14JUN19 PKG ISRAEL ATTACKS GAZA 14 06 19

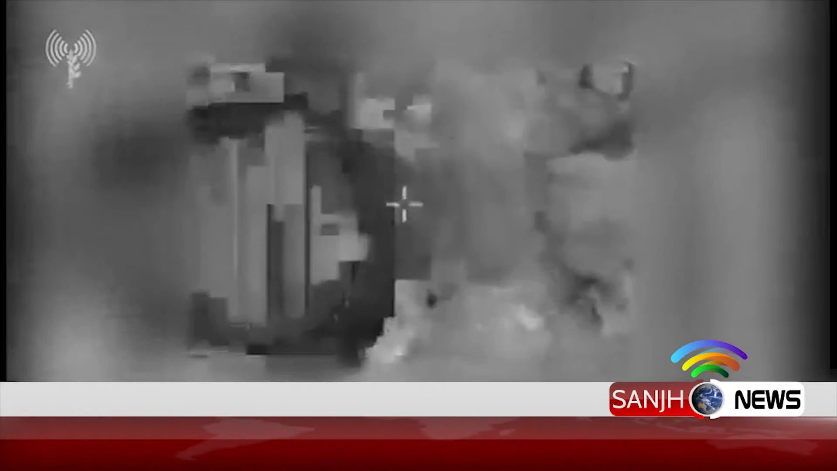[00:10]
اسرائیلی لڑاکہ تیاروں نے غزہ میں حماس کے ٹھکانوں کو نشانہ بنایا حملے میں حماس کے بحری بیس پر بھی بم گرائے گئے حماس کے مطابق جنوبی غزہ کے علاقے خان جونس میں تین حملوں میں بحری بیس کو نقصان پہنچا ہے